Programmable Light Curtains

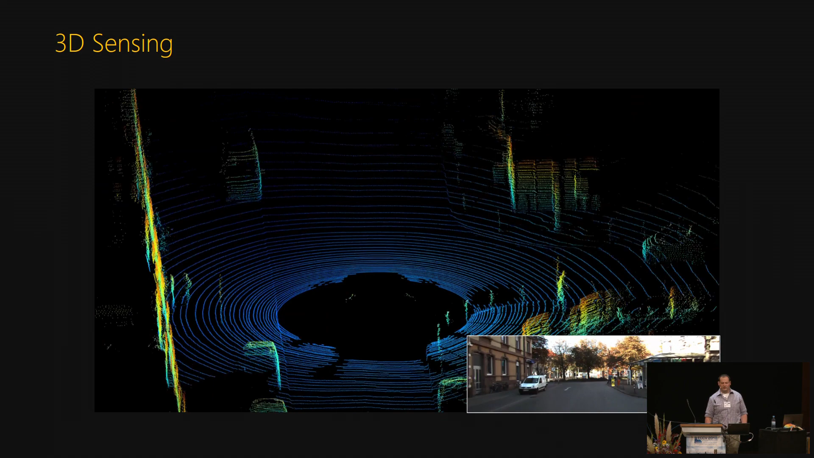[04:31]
So really, we can make an efficient 3D object detection system that is only looking for surfaces. This is in contrast to a lidar, which eventually captures an entire volume, and then also has to heavily process it for obstacle detection.
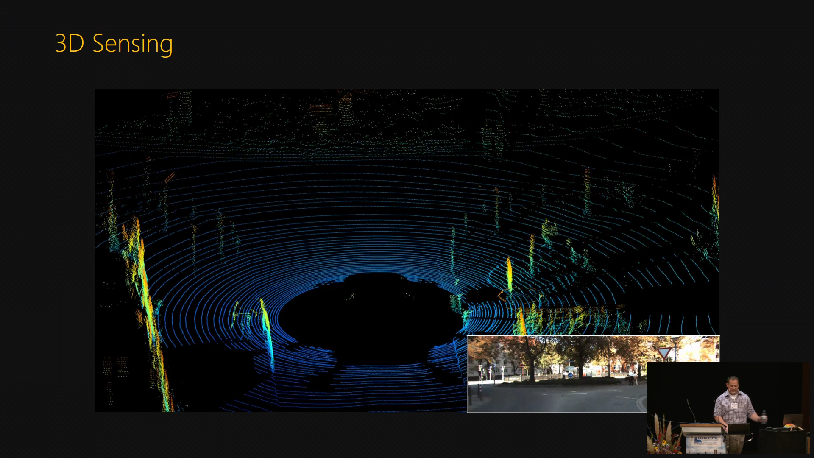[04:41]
So, how do you make a system that can do this? Here, I'll show you the optical schematic of our system.
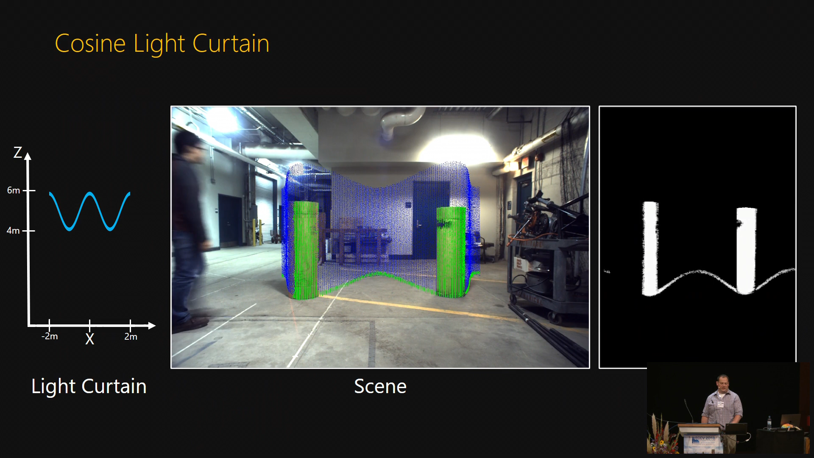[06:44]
The middle video is from the 2D helper camera's view, with the light curtain rendered in blue and the detections rendered in green. You can see that as the tubes are rearranged, the person is detected when he crosses the curtain.
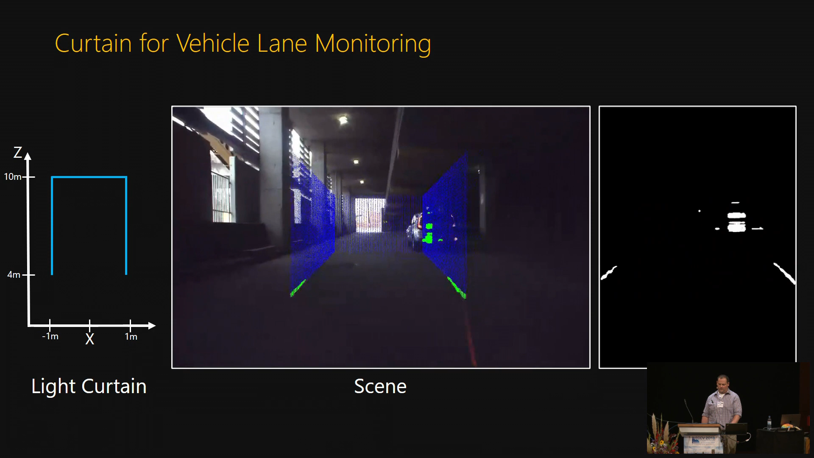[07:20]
This is a vertical curtain. It can detect vehicles as they back out of parking spaces.
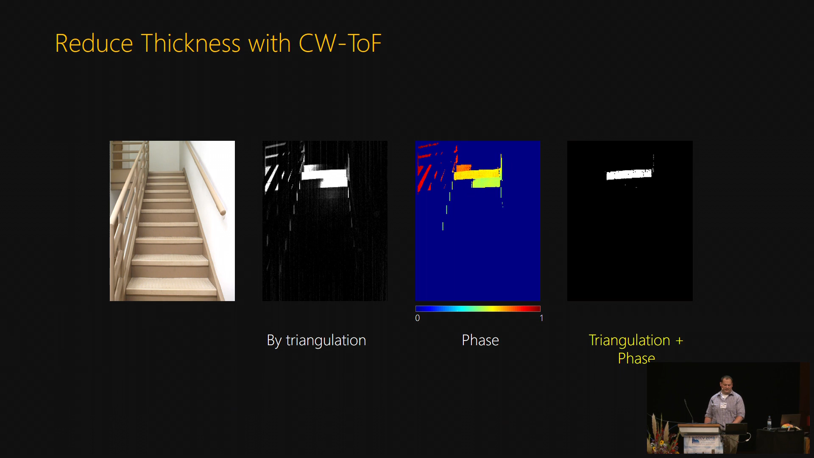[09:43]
But now, when combined with phase data, only one stair is detected. This device can also create depth maps. Here, a depth map is obtained by sweeping planar light curtains through the volume.
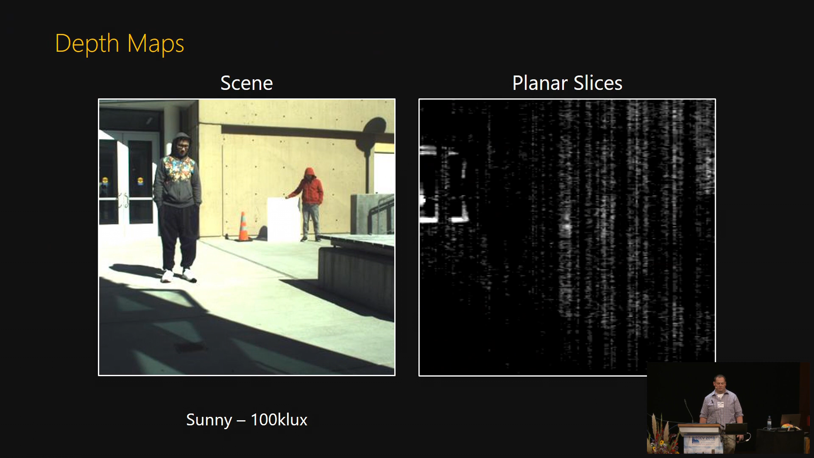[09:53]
Images from each depth are fused together to create the depth map. Here, we used 40 discrete planes, but you can increase the depth resolution by sweeping through more planes.
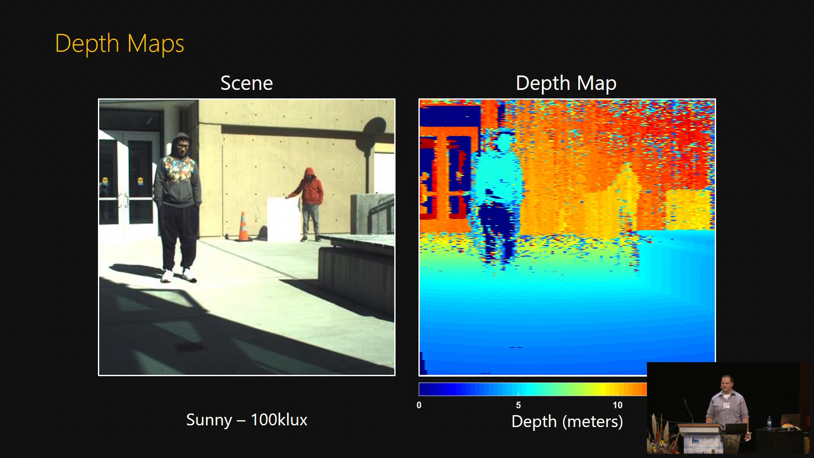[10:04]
And so here's a depth map of an indoor scene.